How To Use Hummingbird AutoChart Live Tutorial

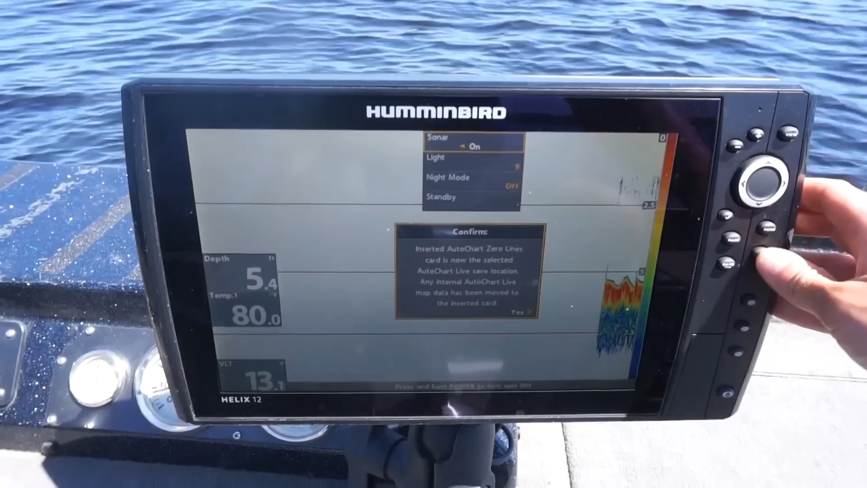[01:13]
Alright, AutoChart line is inserted. It's now selected. The AutoChart Live is to save location.
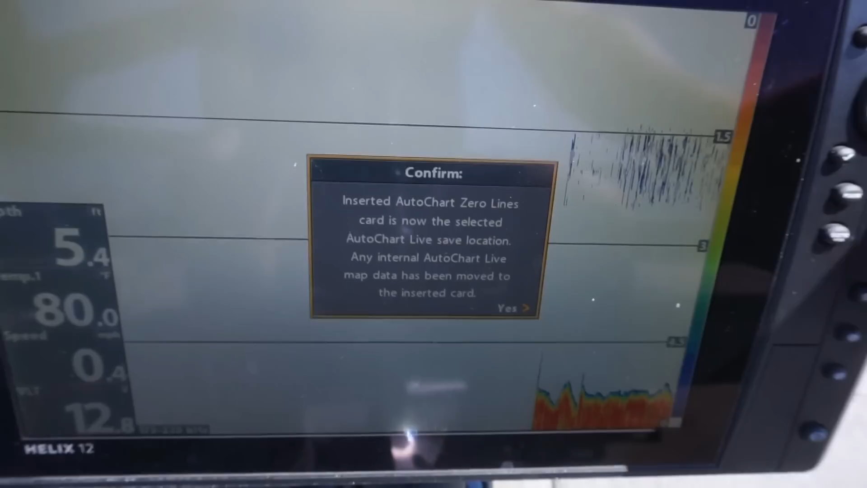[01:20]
On screen: depth 5.4 ft, water 80.0°F, speed 0.4 mph
Hit yes.
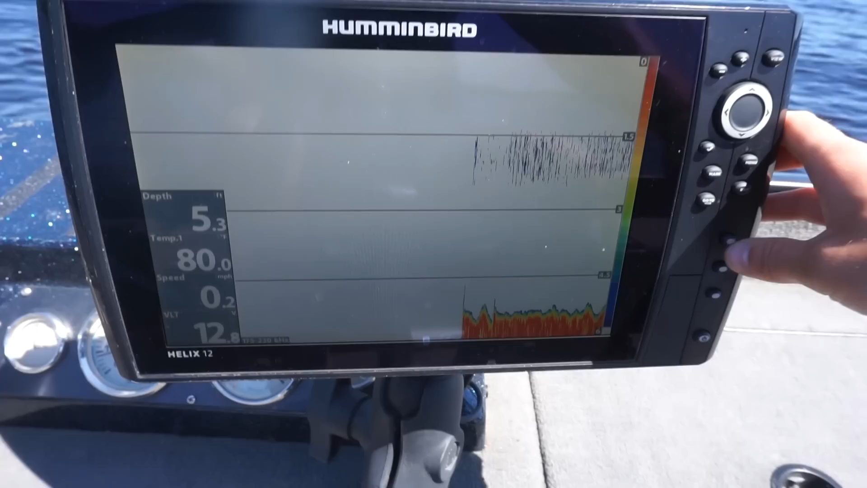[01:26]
On screen: depth 5.3 ft, water 80.0°F, speed 0.2 mph
Alright, I'm going to go to I already have a home screen set up, but here is the map of the AutoChart. I did just do a little bit before this actually last year, but I want to AutoChart it this year.
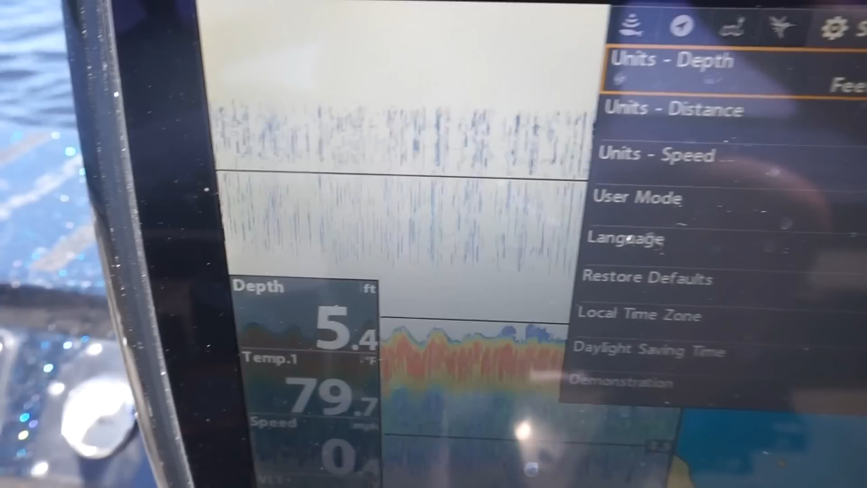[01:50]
On screen: depth 5.4 ft, water 79.7°F
Yeah. We're in five feet of water.
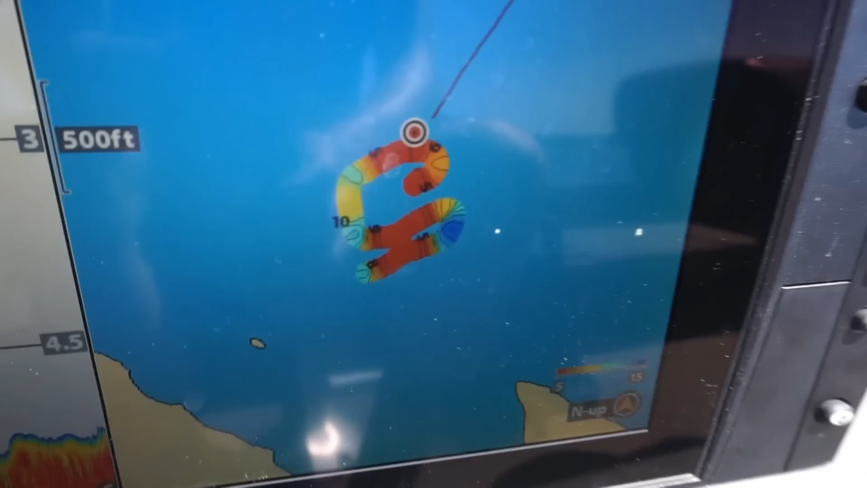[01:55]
And if you want to go to get your good colors here of what it will look like, you can go back into the AutoChart Live feature.
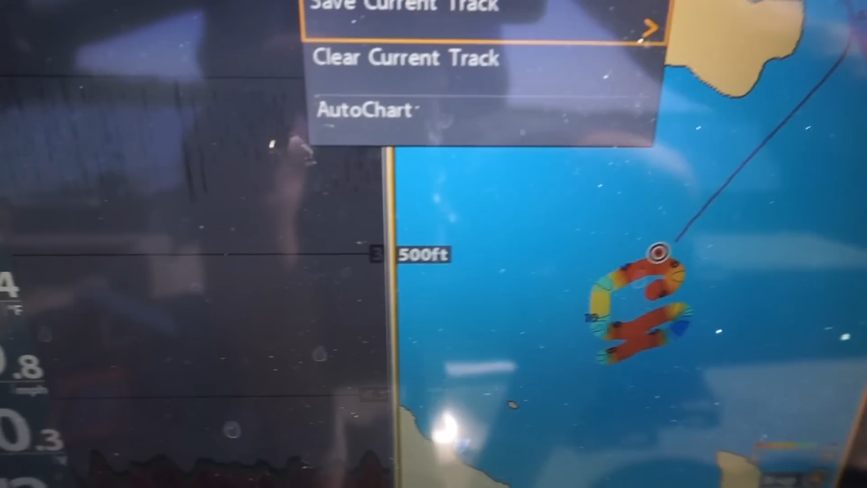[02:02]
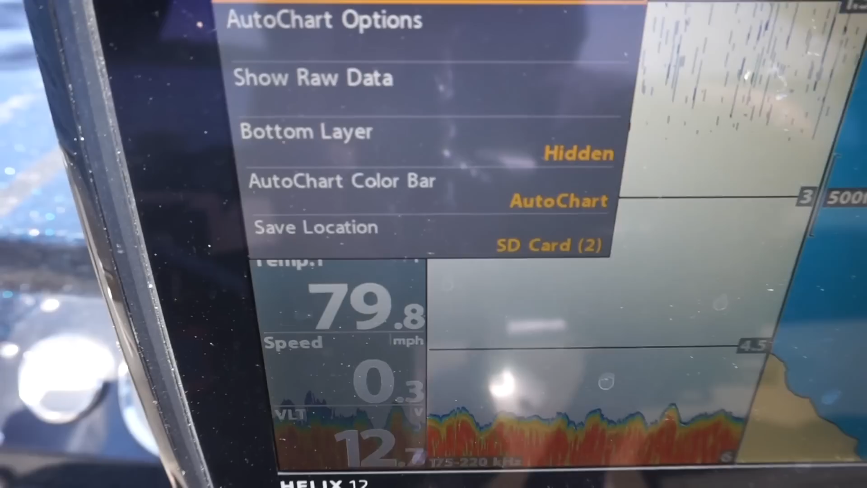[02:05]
On screen: speed 0.3 mph
Go to AutoChart Live options. And I've got my range set at a minimum of five feet all the way to fifteen.
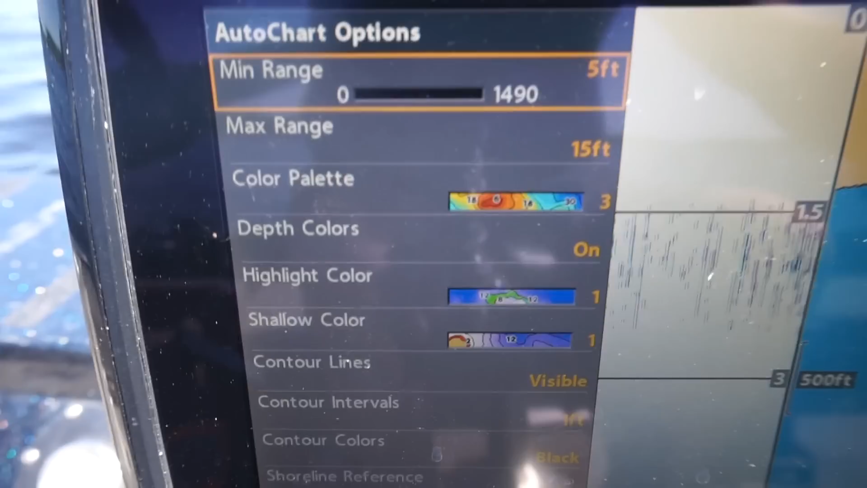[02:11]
So that's going to show me deep water around fifteen feet, very shallow red at five. And here's your color options. So, it's kind of easy to use. It's all in the AutoChart Live options there. So let's get recording here.
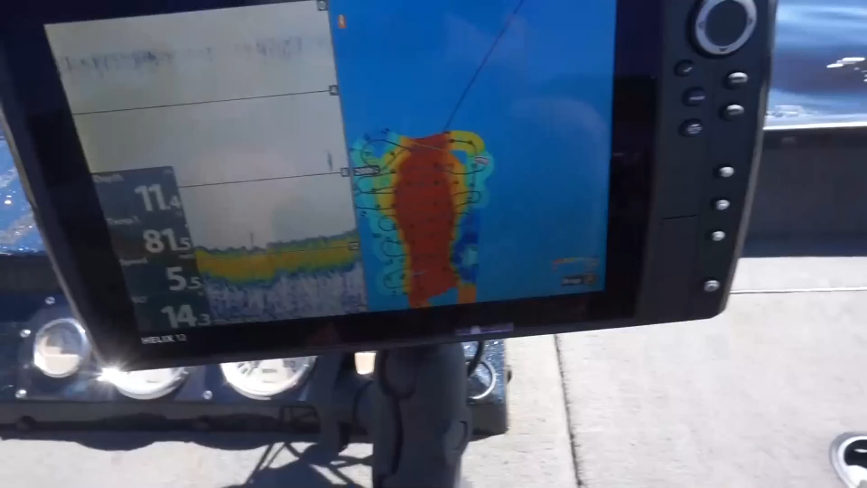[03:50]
Well guys we've been auto turning for about 10-15 minutes only. As you can tell it's looking really good. This hump I still got to go down toward the tips. I'm working on the tips now right now so a little update is what it looks like.
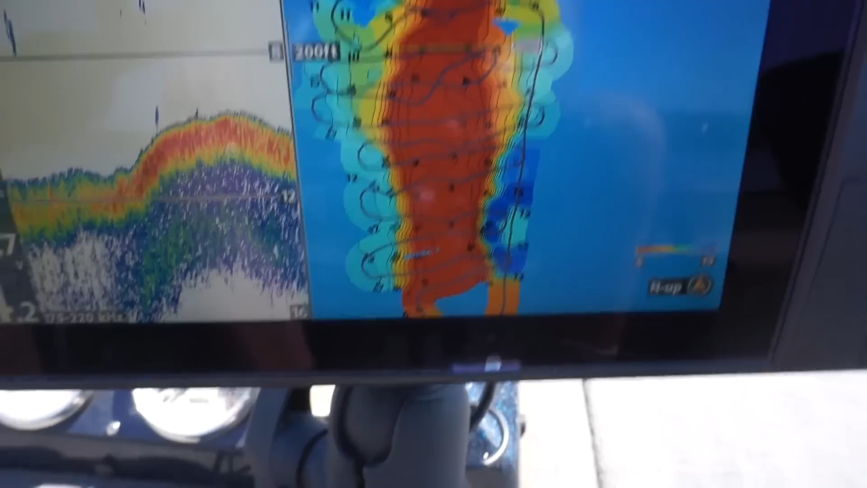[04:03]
So this definitely helps you catch more fish if you have this feature AutoChart Live.
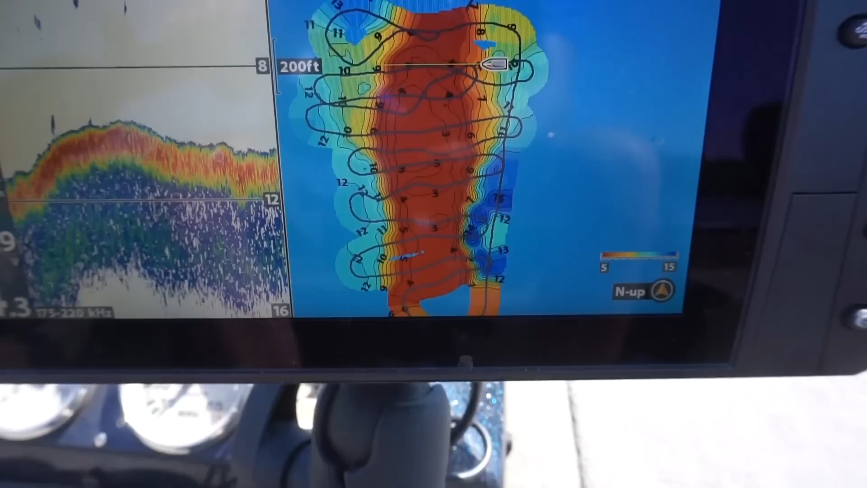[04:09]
Draws the lake mat for you.
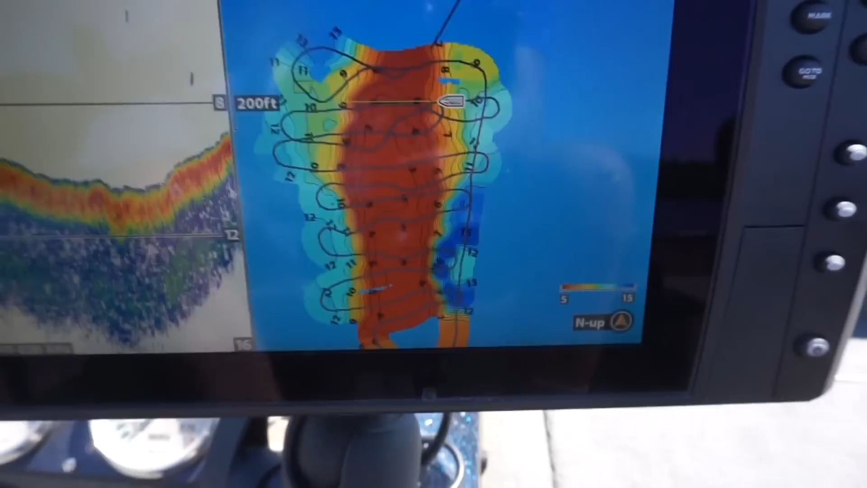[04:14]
Obviously there is lake mat chips out there but man they're sometimes a little bit off on these humps or don't show it as much and this will give you right where you need to be.